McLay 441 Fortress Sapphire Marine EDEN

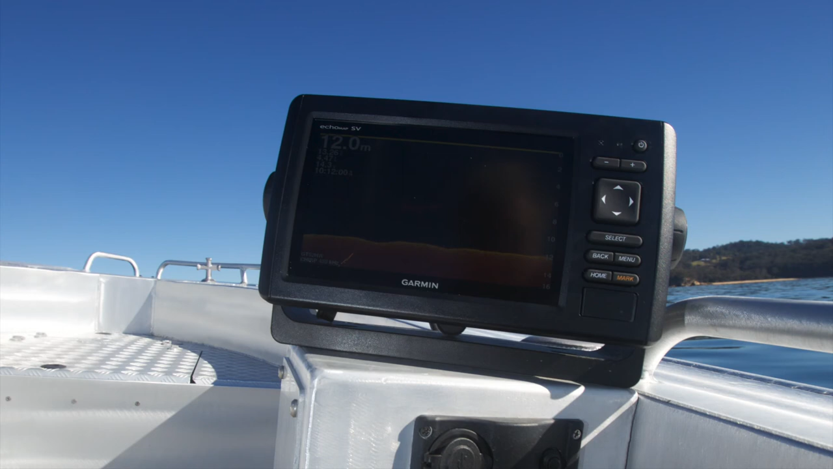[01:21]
Rod holders are welded into the gunwale and a compact sounder box houses of Garmin, 7 inch sounder and GPS.